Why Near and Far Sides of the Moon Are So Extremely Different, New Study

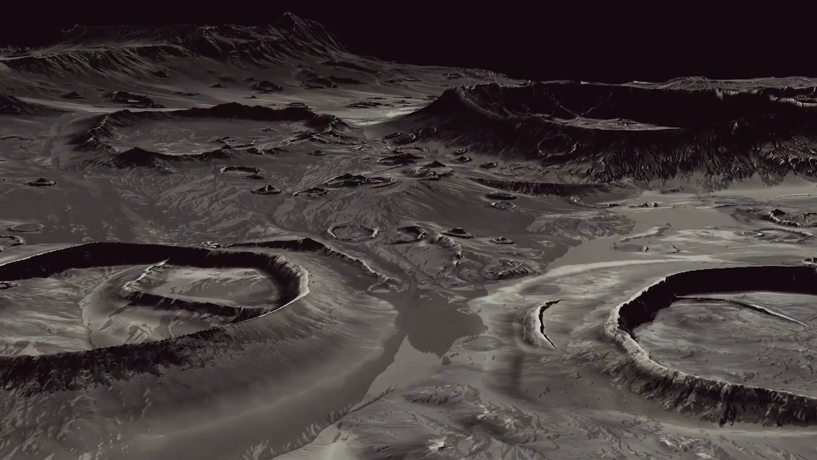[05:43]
The largest lunar crater known to us. The crater that's thousands of kilometers across.